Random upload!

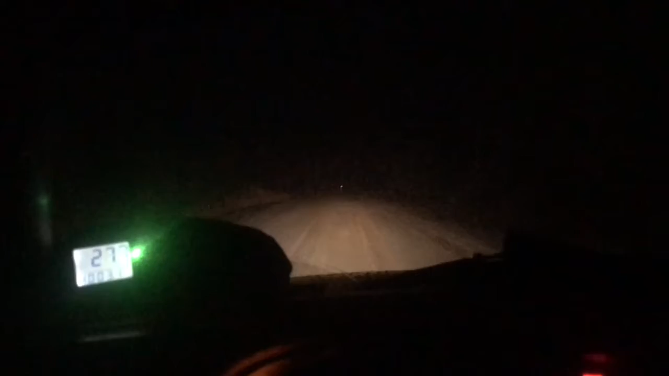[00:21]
If not, then we'll probably just go down some back roads and get some good footage.
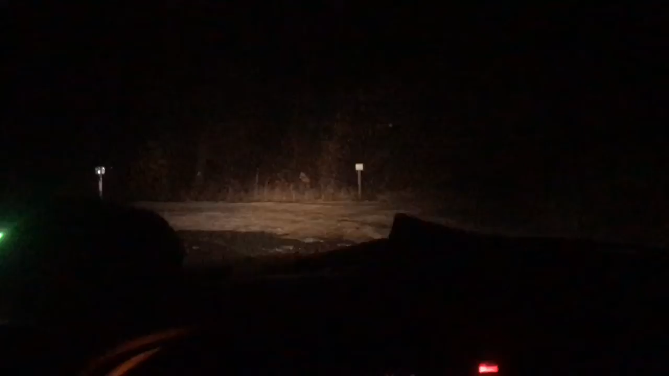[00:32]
But right here, we're going to have to go around this gate, by this gate and see if it's open. That looks like it has ice in it. Oh, not bad.
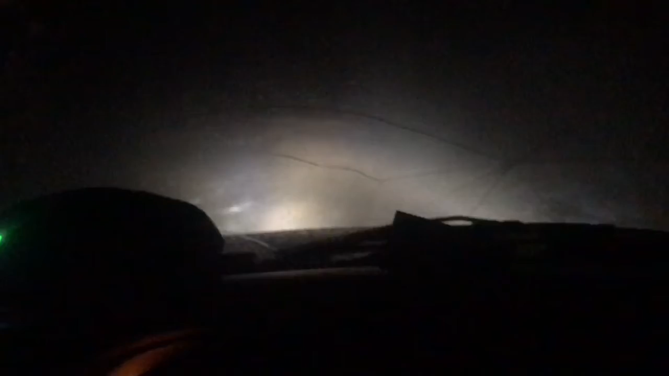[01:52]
Because I know this one is deep. Well, we might as well check it out. Maybe it's not too bad. Yeah, it's pretty, I don't know.